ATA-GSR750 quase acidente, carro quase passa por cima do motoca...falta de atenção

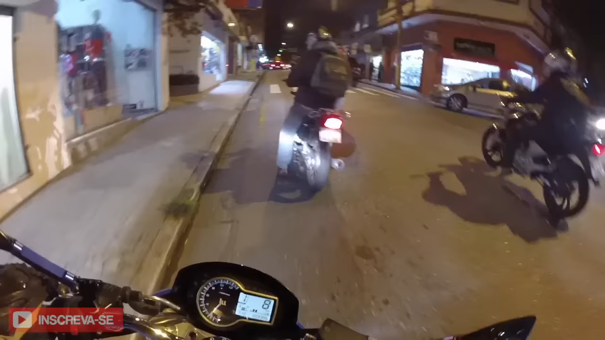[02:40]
Caralho, o cara queria passar em cima do motoca, velho.
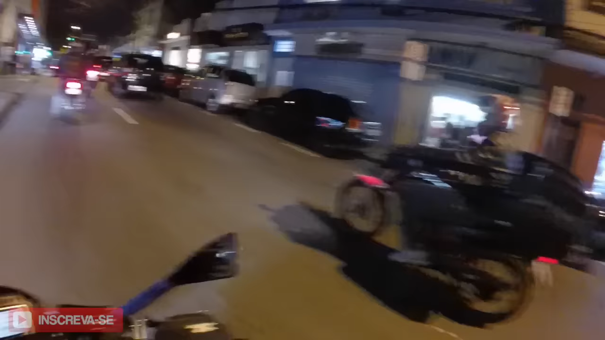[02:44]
Caralho, você viu? É, tio, é doido, o bagulho é doido, mano.
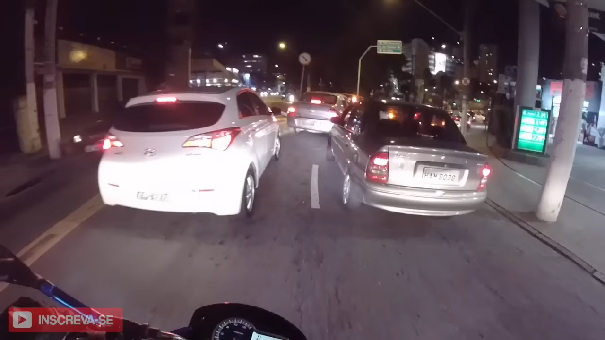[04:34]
Falar a verdade pra vocês. Fica aí, tio, não me esmaga aqui não, porque eu já vi um ali agora, hein? Tentando ser esmagado.